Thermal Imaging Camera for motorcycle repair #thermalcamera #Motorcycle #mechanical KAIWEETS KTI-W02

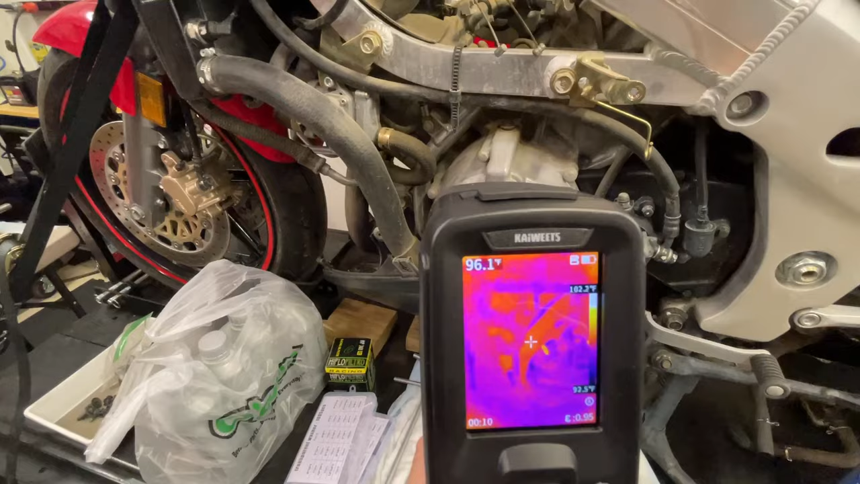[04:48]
On screen: spot 96.1°F, scale top 102.2°F
i'm going to pull the trigger okay 96 degrees while below let's take a photo of that how cool would it be to check charging systems regulator rectifiers you
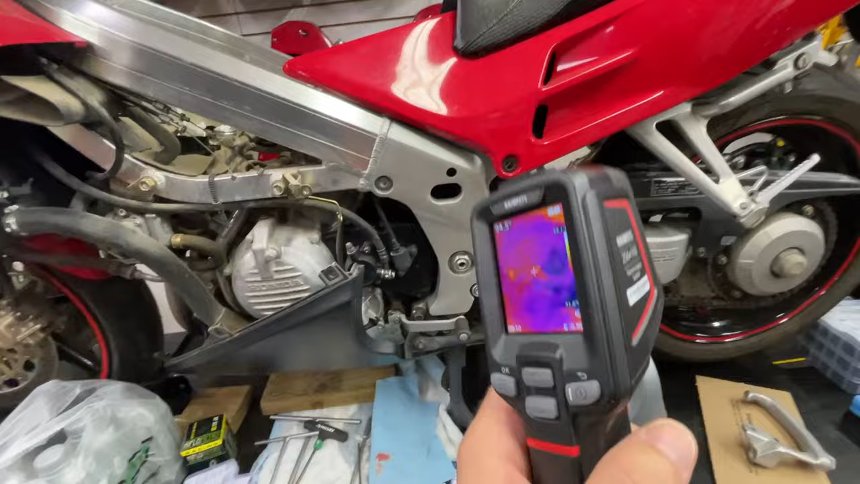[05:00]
know find out what's nominal you could start doing temperature readings of stuff when everything's normal and then have some baseline or birth certificate if you will on what does it look like
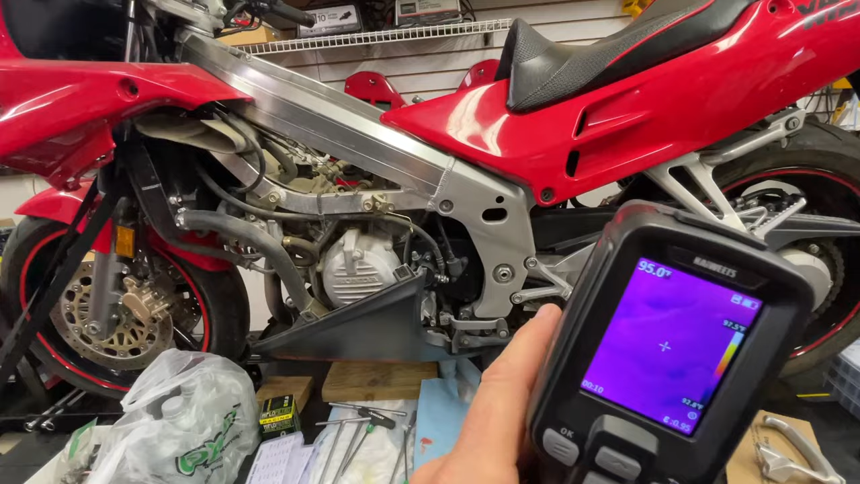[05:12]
you know at a different point where you're trying to diagnose something say you had a regular rectifier that nominally ran 105 degrees or something i'm making up a number and then all of a sudden your charging system's not working you go to the reg rec
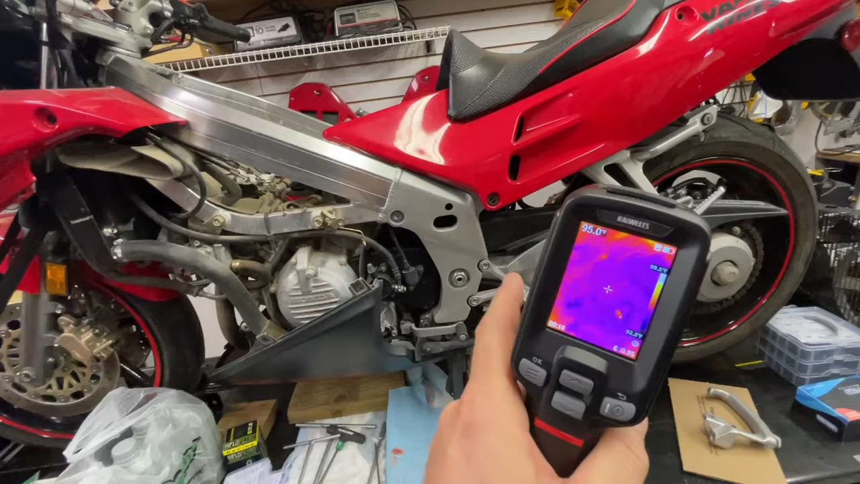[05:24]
and it's around 200 boom you've got something to compare against but let's go back we took that photo and then how
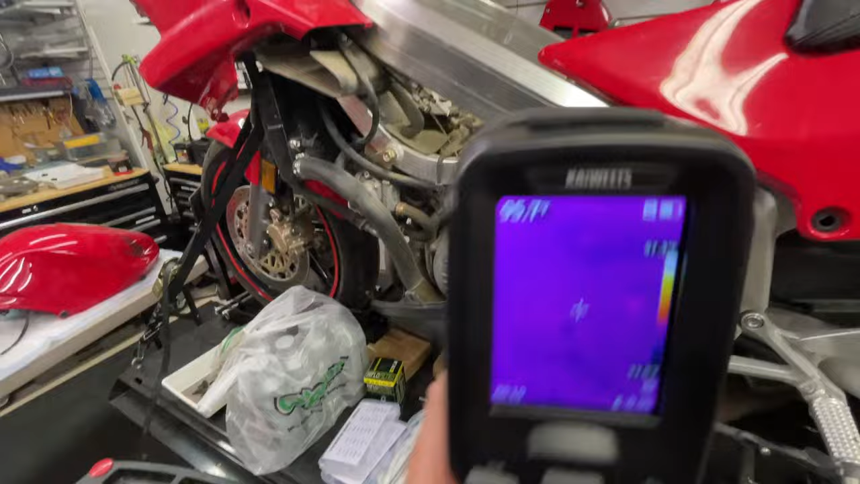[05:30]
do we access it do we gotta pull it out and put on the computer nope you can actually view it right here so there's our gallery
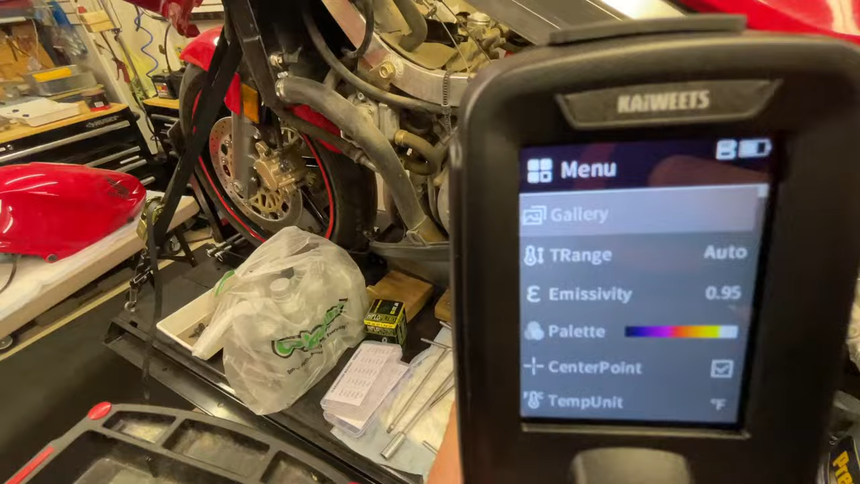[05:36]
i'm gonna hit okay again so open the gallery it's gonna say review or delete all here's
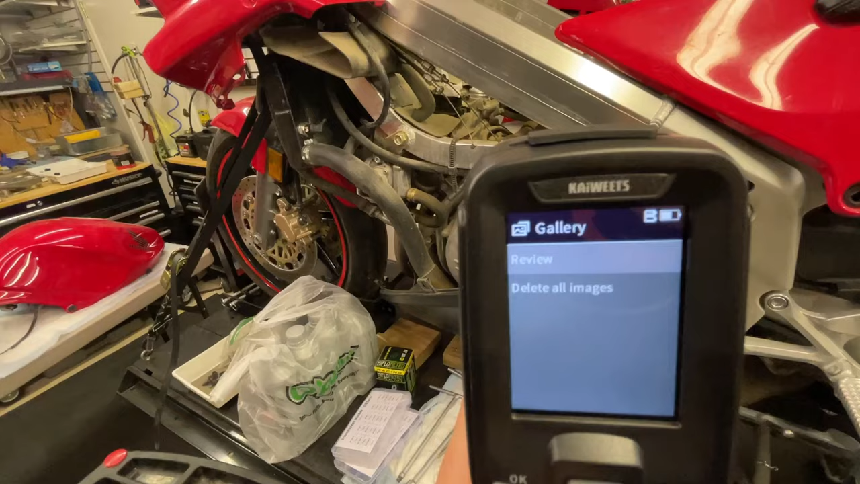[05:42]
how you toggle back and forth just with the arrow keys here make sure i'm on the right one review yep
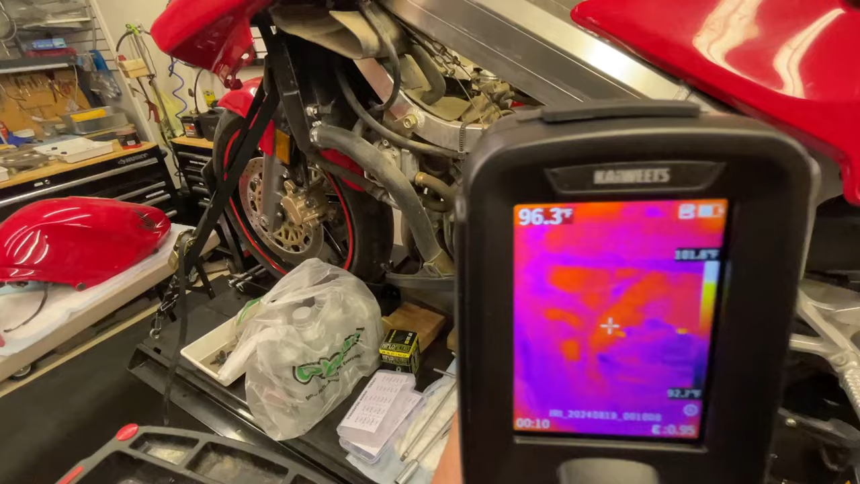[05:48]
On screen: spot 96.3°F
and then what i could do is start to toggle through these different photos that i took there was that one of me
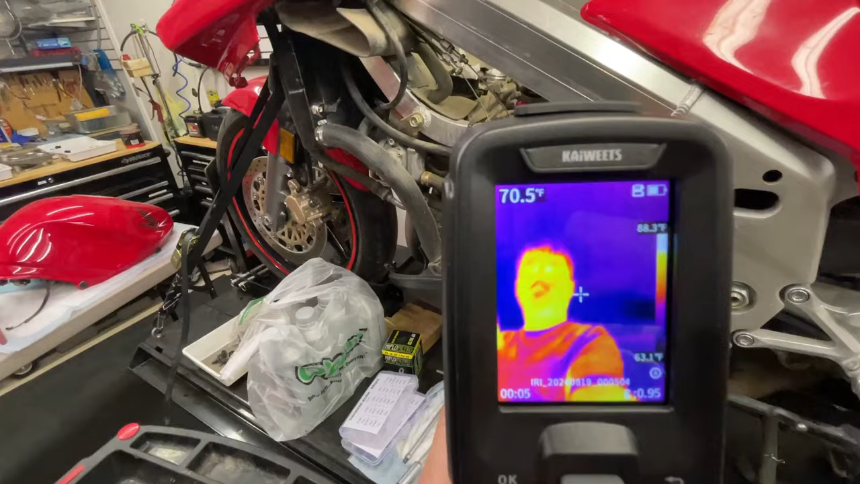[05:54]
On screen: spot 70.5°F, scale top 88.3°F, scale bottom 63.1°F
looks like i'm pretty hot i don't hear that much so that's pretty cool anyway let's
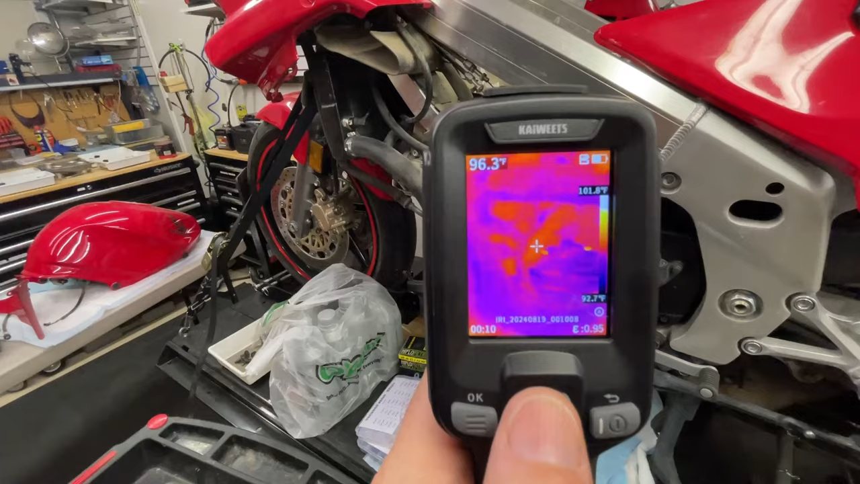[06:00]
On screen: spot 96.3°F, scale top 101.8°F
go back to this photo so this is the one where i'm like oh i wanted to check it out look all the information's there okay i believe
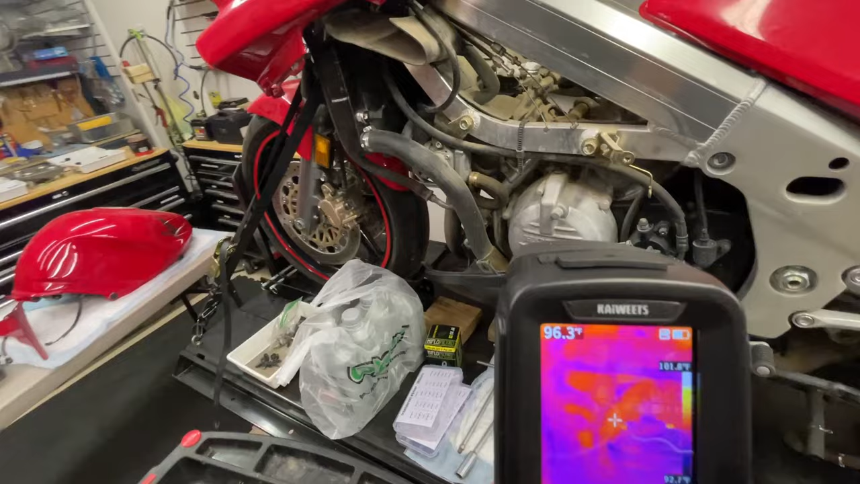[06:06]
On screen: spot 96.3°F, scale top 101.8°F
everything on here too will be able to well of course of the file will be able to date and time stamp it as well but you can
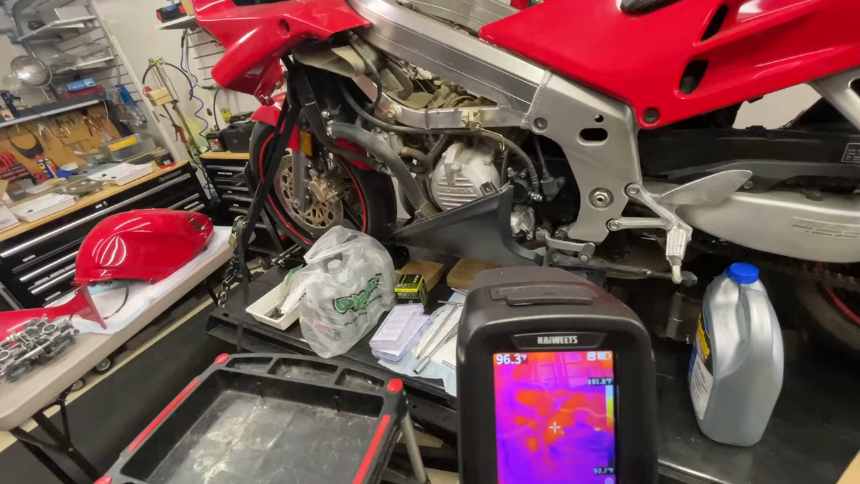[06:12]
On screen: spot 96.3°F
see here and if you go on the settings obviously you could change celsius or fahrenheit whatever country you're in what you use is going to be great but that's a way that you could go and start to access some of this
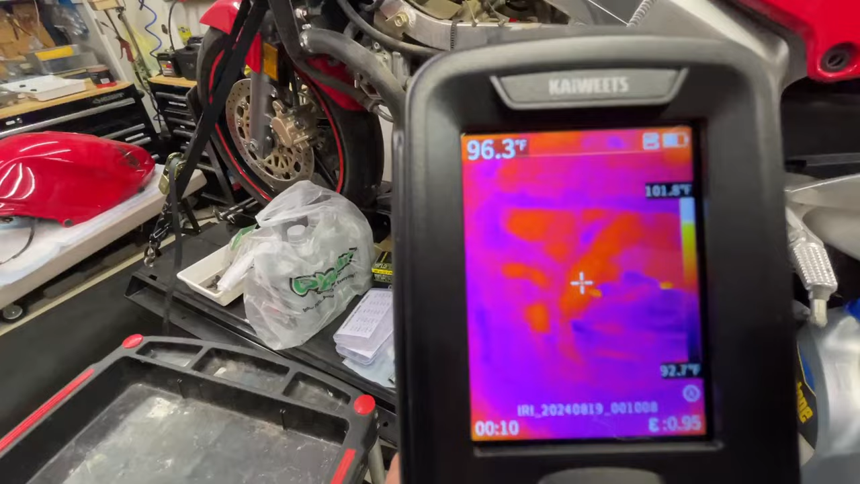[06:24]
On screen: spot 96.3°F, scale top 101.8°F, scale bottom 92.7°F
information like instantly and think about this too okay i'm dealing with a customer i
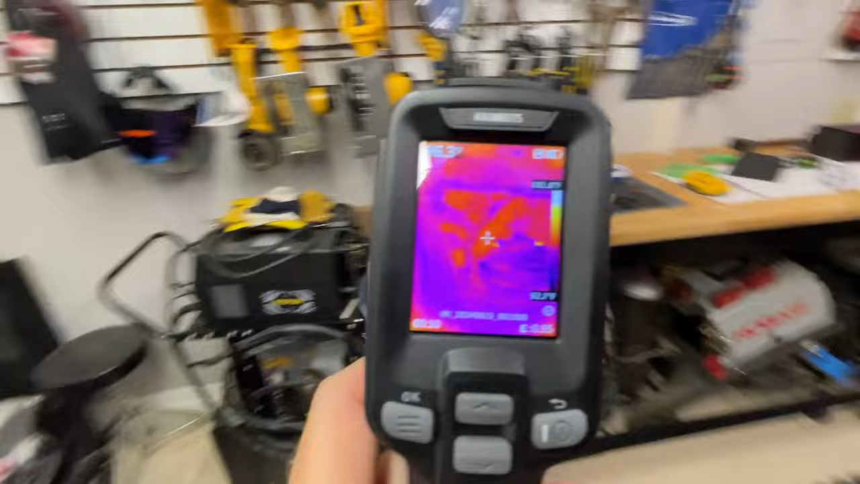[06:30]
want to give them some information i don't want to pop the card out and go through all that i could take this grab that
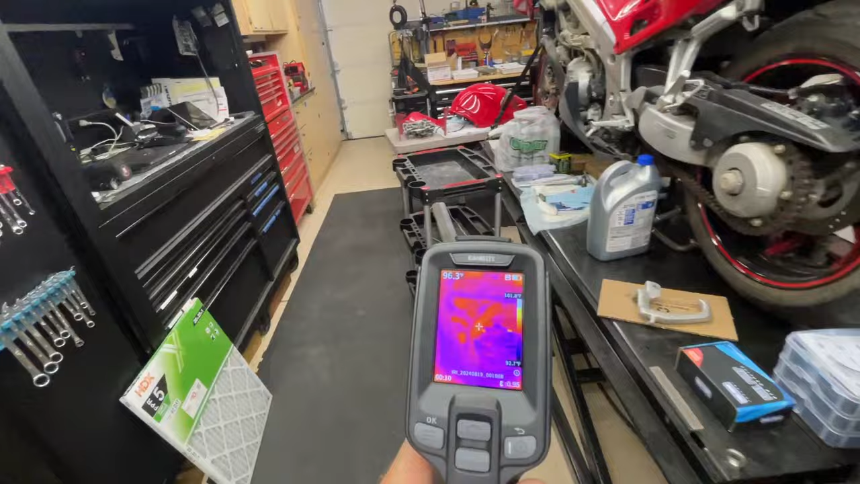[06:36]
photo quick i got my phone in my hand i could snap a picture of it this way and then boom drop it